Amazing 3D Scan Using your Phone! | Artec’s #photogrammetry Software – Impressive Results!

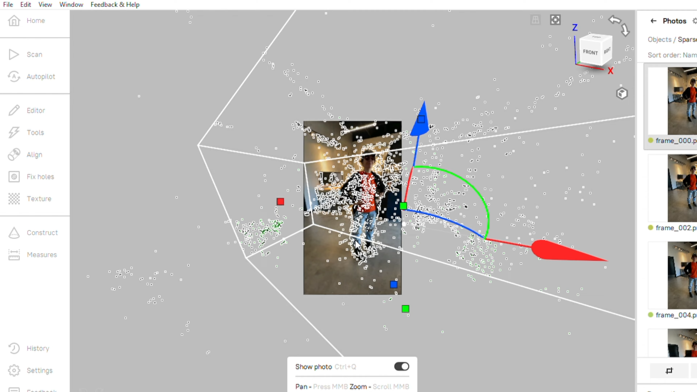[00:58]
All right so we've gone through the sparse reconstruction.
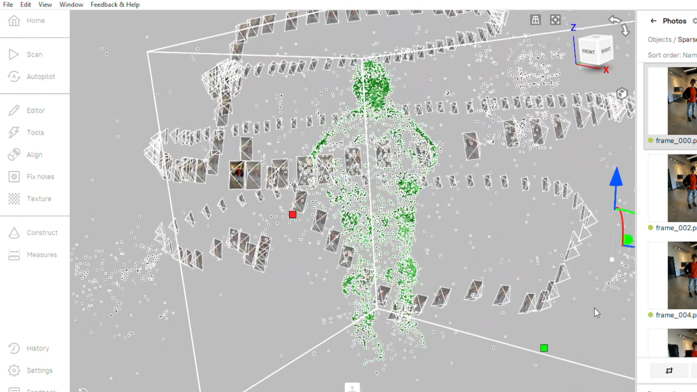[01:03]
You can see where the cameras are and the bounding box that I have set.
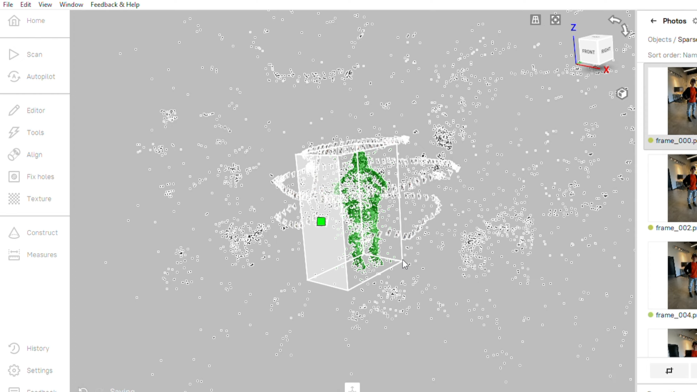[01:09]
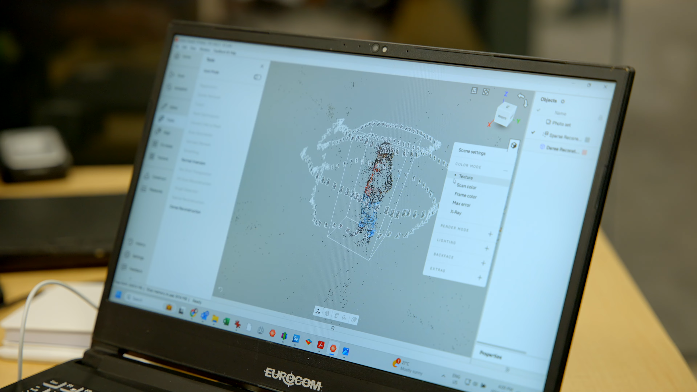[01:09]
We let the dense reconstruction run and this is the results that we got.